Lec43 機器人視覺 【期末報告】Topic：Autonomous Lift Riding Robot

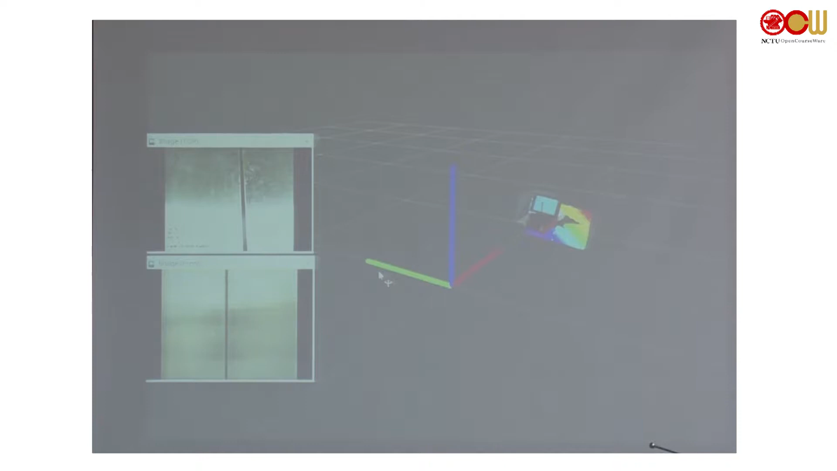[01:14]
just for academic purposes i still could use a
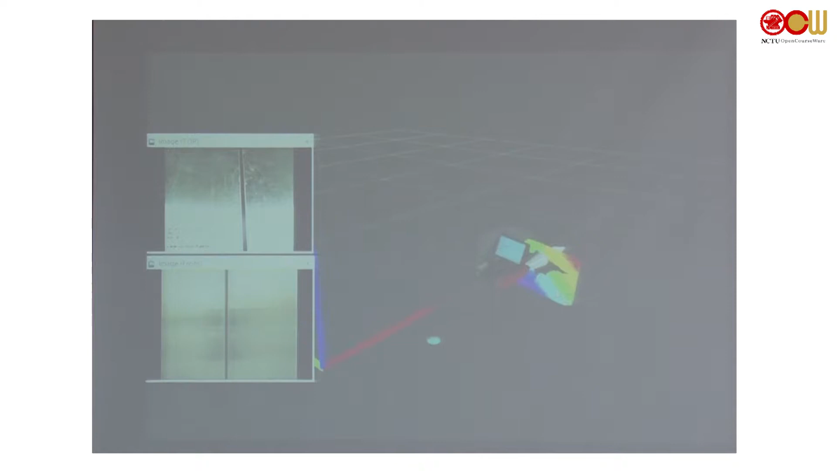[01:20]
camera but point cloud is much easier for this task and that cone is the range estimation visualization so it estimates the distance to the wall from point cloud
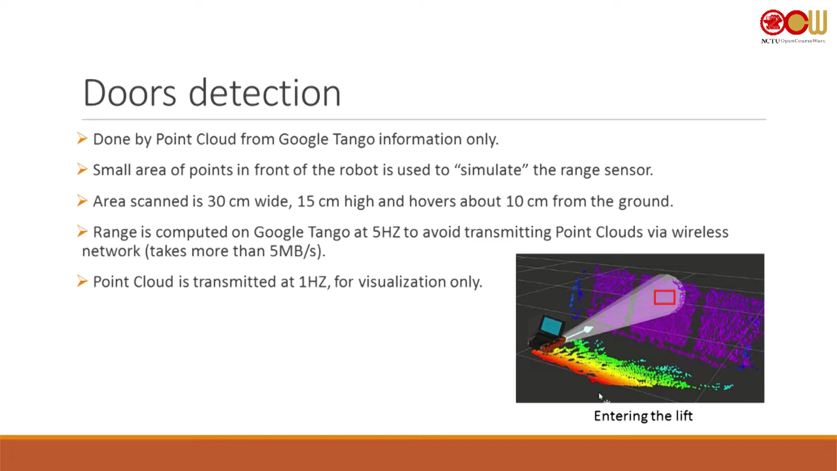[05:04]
of this area this is a pretty simple solution and it's performed on tango itself so i could skip transmitting the point cloud to the robot it takes a huge amount of network traffic and it doesn't work really well so turning around is used by visual odometry information and only